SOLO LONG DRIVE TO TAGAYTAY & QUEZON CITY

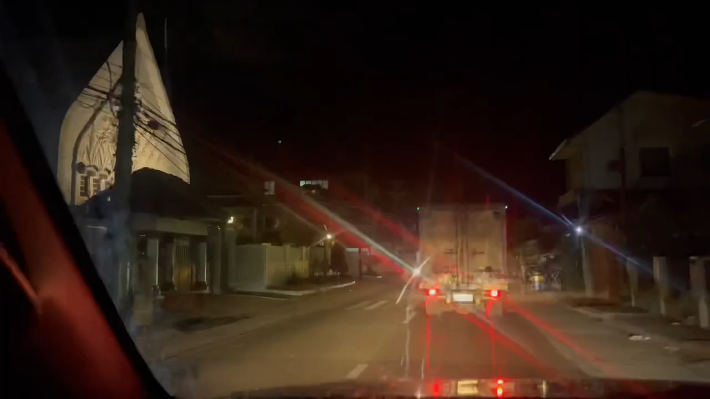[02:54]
So, hi! So, right now, nandito na tayo sa Gumaca.
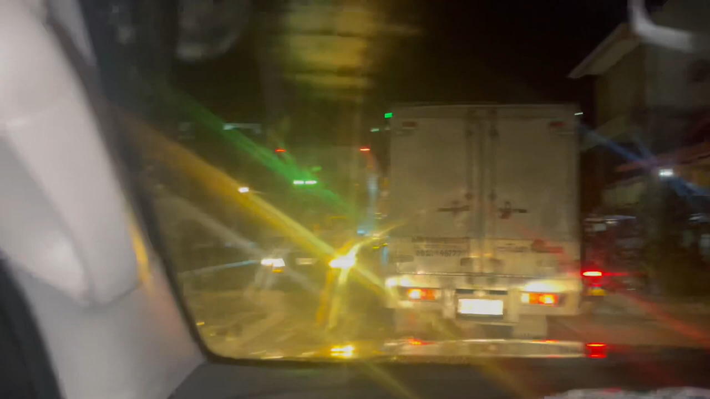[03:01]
Dito na tayo sa Gumaca. Ito yung kapilya dito.